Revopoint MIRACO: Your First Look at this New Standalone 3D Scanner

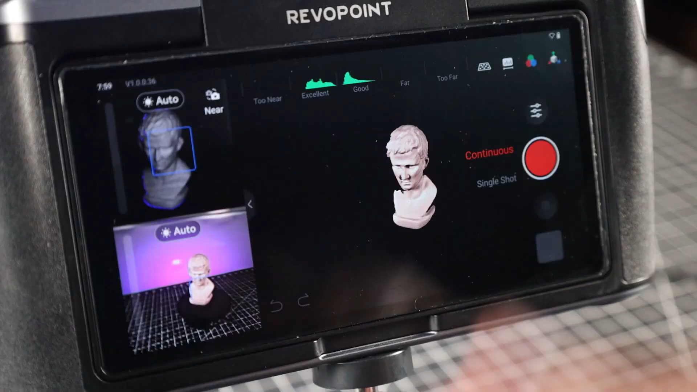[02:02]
And you can see the scanner picks this up really well. And this middle port right here is basically a live preview of a scan. And you can even just move it around with your finger. And I'm just going to start a continuous scan, and pretty much just wait for this to do a full rotation.
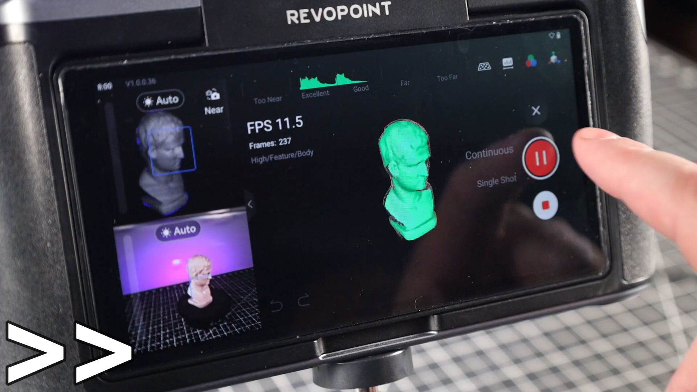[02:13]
And there we go, we have a point cloud. But it does have a couple areas that we weren't able to scan. So we could just move the part and re-scan it again. And as long as the scanner is able to recognize about 50% of what you already scanned, it'll automatically be able to align everything.
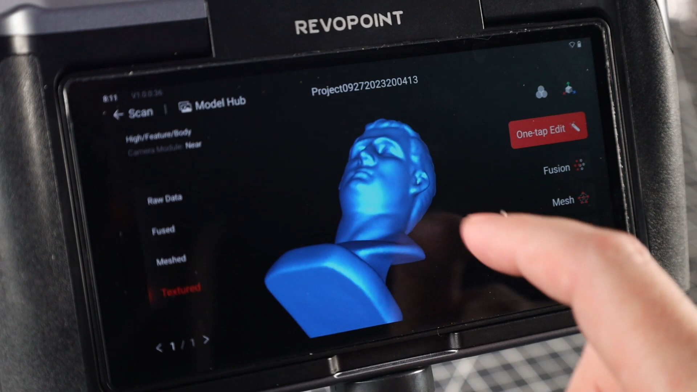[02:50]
And it tends to use some very safe and processor-friendly settings. And most of the time, using advanced settings will get you a better result.
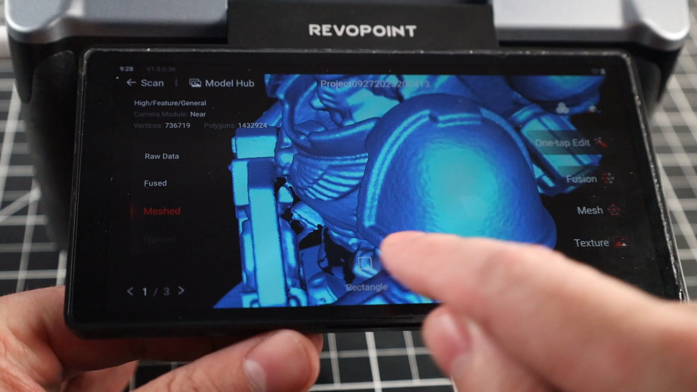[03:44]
And the first thing you might notice is it's a lot crisper. And it also has some holes in it. And that's mostly due to me not scanning this at every possible angle. So there's just missing data. And there are options in the software to fill all these holes.
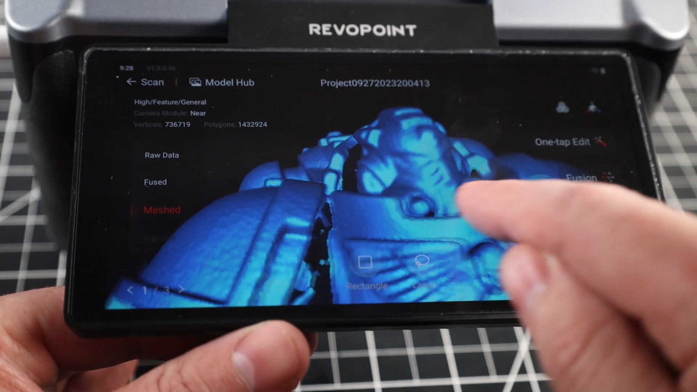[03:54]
That usually does a pretty good job, but it definitely will not make it perfect. But I do feel like I was able to get a decent amount of detail out of this.
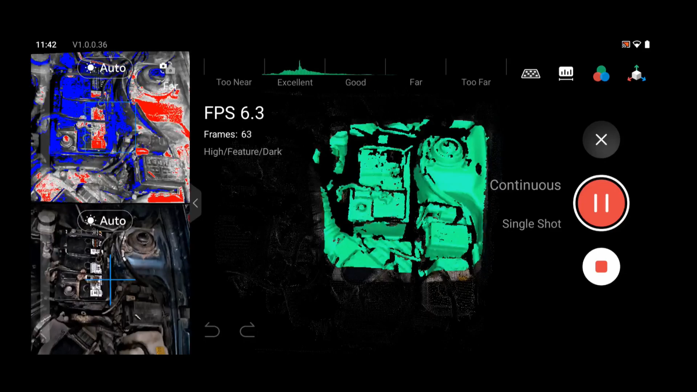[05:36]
But it's also able to scan a large area all at once. But let me speed up the footage, seeing that this did take about a minute and a half to do.
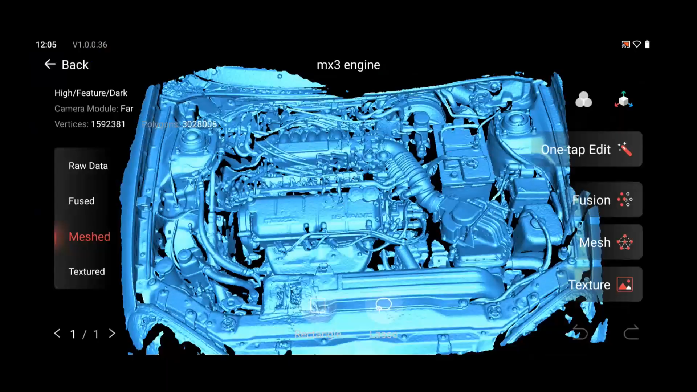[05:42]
And there we go. And not too bad for just a minute worth of scanning. And I didn't do any type of preparation work for this.
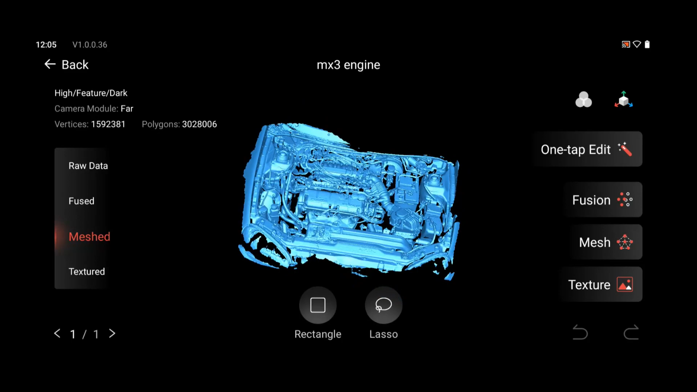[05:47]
I just opened the hood and scanned. But there is a slight defect in this. And this seems to happen when the scanner loses tracking.
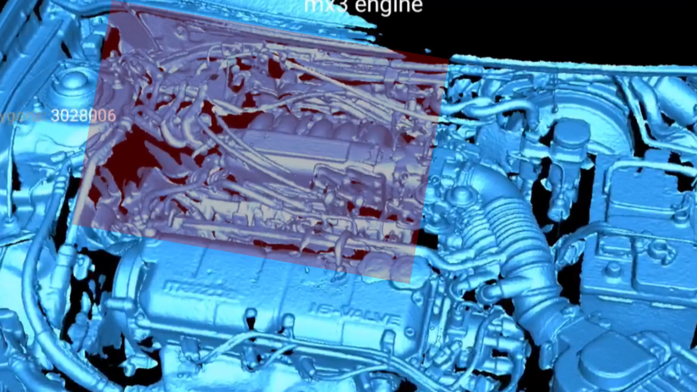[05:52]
And then finds it again, but it's a little off. So you'll have doubles of things.
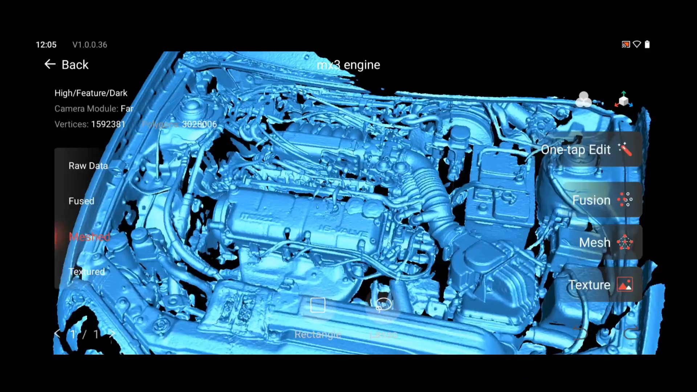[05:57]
So I'm going to go through and scan this again real quick. And this time I'll be processing it through my computer.
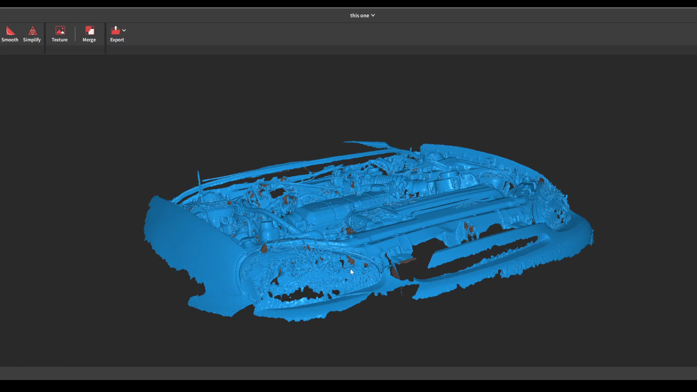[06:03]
Seeing that you can use the scanner to get all the information, and then send it over to your computer, over wifi, or through USB. And you can see nothing has doubled up now.
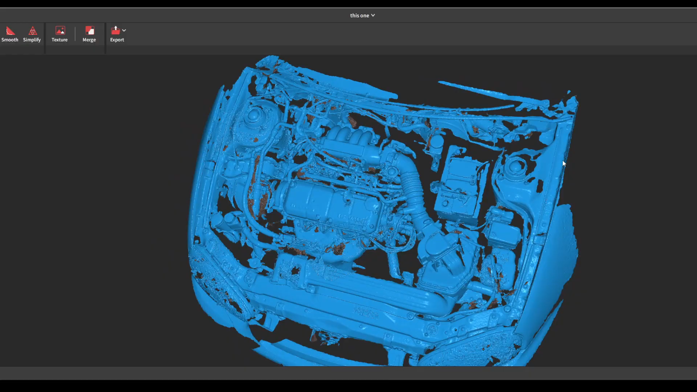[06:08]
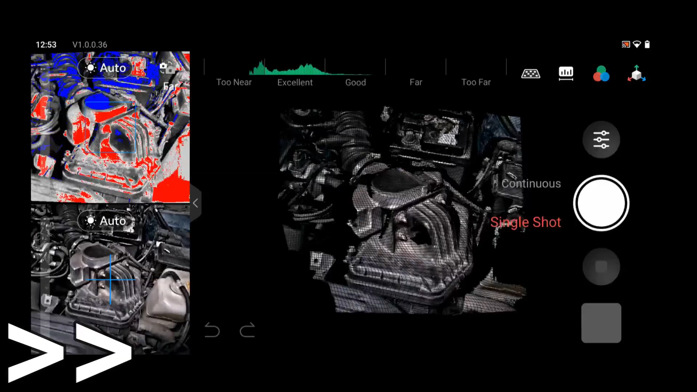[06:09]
And another feature I haven't shown yet, that's really handy, is being able to do single shots.
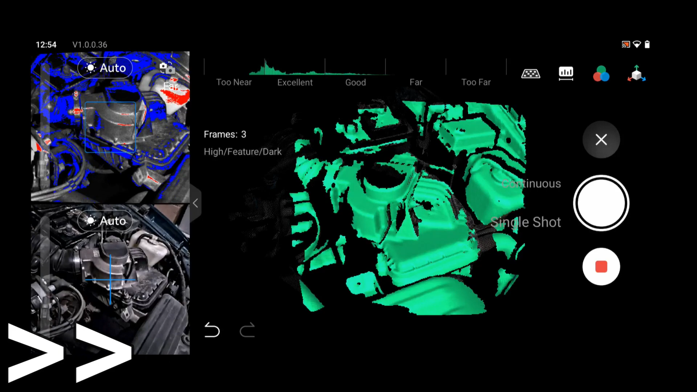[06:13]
So if an area is hard to get to, or if you just want more control over your scan, you can do it shot by shot.
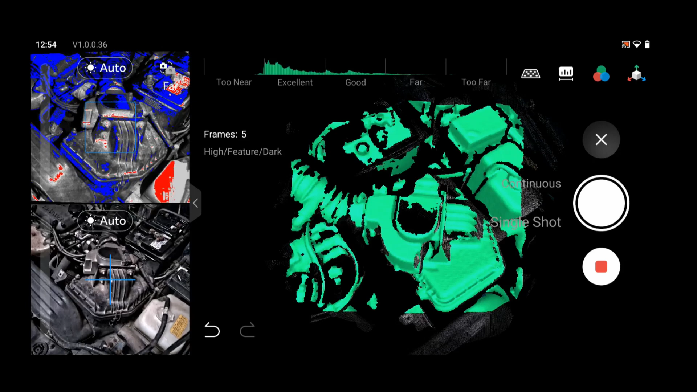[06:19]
And the scanner will even warn you if things aren't matching up properly. So you can readjust and try again.
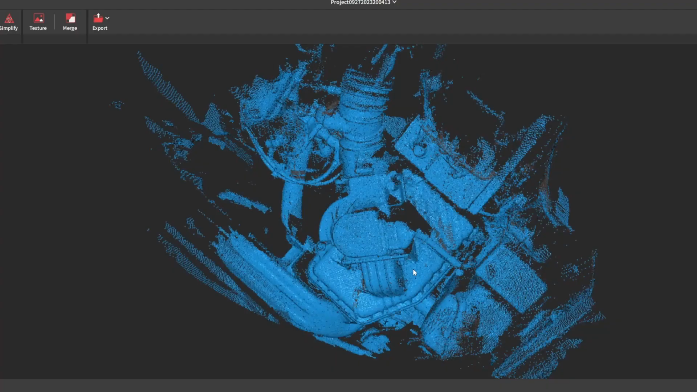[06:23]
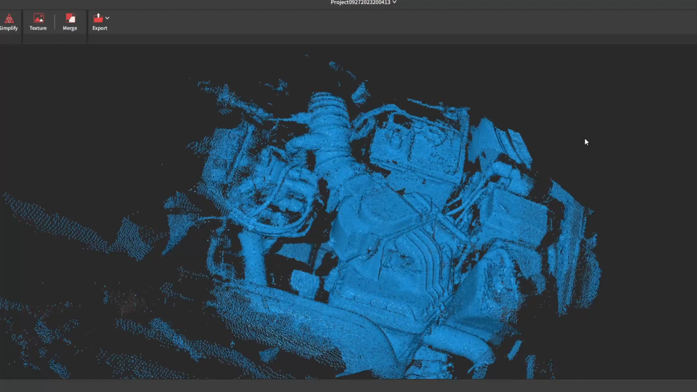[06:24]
And here's the point cloud after just a few shots. And let's say I just needed the airbox area. I can delete all of this, and then fuse my point cloud together, and then turn it to a mesh.
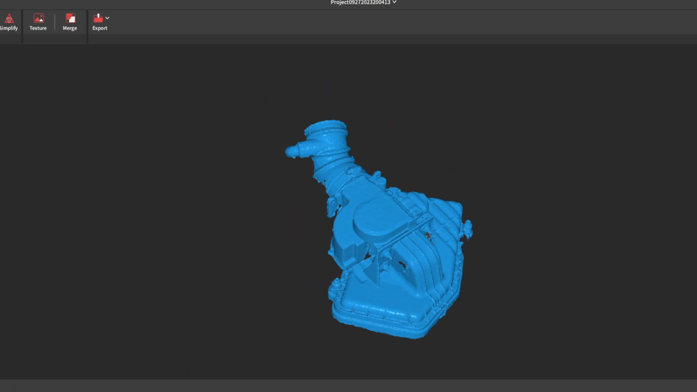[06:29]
And it is missing data in a few spots, but it's still amazing to me that I was able to get this in just a few shots that took under a minute to capture.